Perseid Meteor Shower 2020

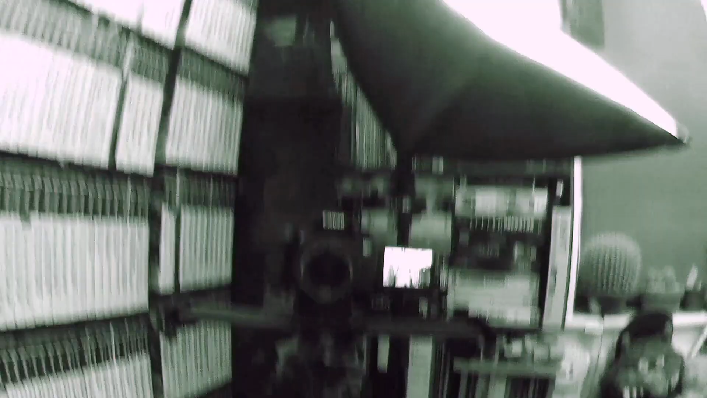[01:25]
So, that should now be recording infrared which means everything that this is recording will be in black and white.
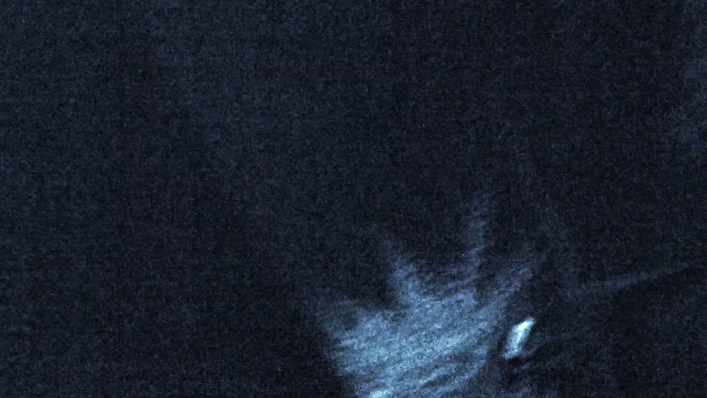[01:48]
So, I've got the infrared lens on. You should be able to see me. Hi.
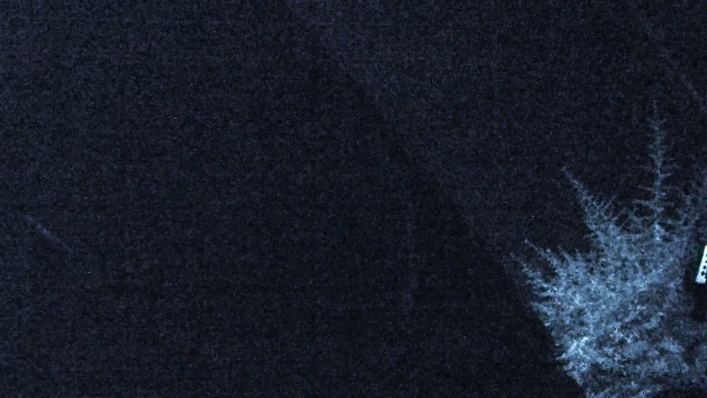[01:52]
We're going to be, well, so, Jen's going to stay with me for a little bit and I'm going to be on my own watching for this when it happens. If it happens. We'll see what happens. I've got the big camera just there.